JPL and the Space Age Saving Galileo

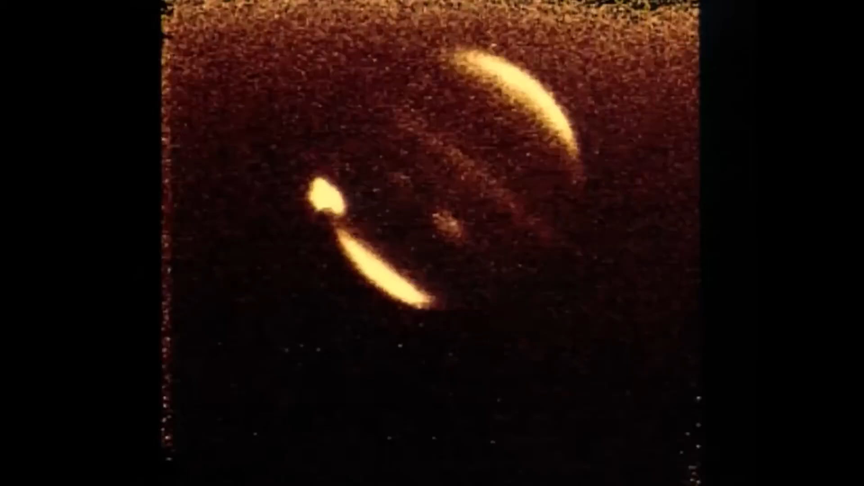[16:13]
plowed into Jupiter's southern hemisphere, exploding into massive fireballs, rising upwards more than 1,000 miles.